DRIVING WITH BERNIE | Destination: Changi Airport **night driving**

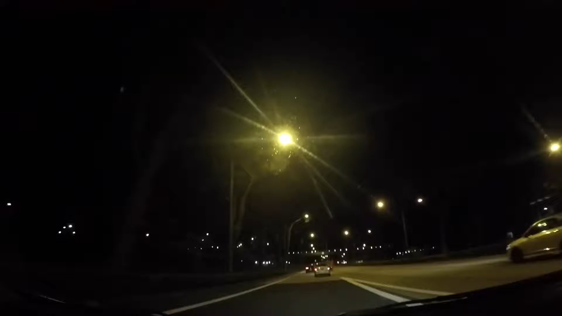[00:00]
good evening, everyone. Actually, it's more of good night. Good night, because it is 11:30 p.m. right now. And guess where I'm heading to? I'm heading to the airport. Okay, so at this time, it seems that there are still quite many cars on the road.
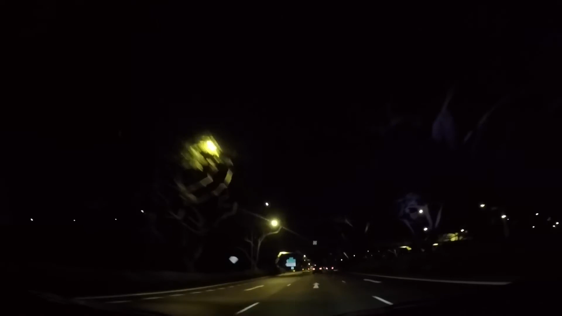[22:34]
Okay, we're almost there. I am going to Terminal 2. Check out the eerie lights on the trees. It's kind of like a purpley white light. Yeah, I don't like this light. It looks spooky.
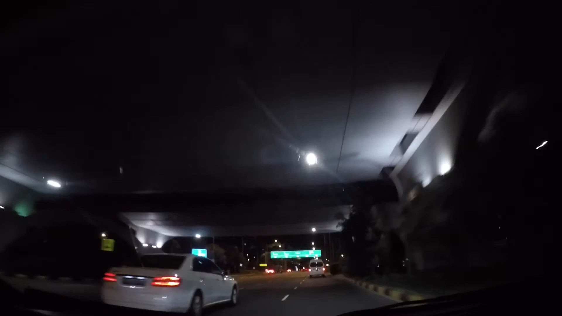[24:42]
check out the long line of taxis.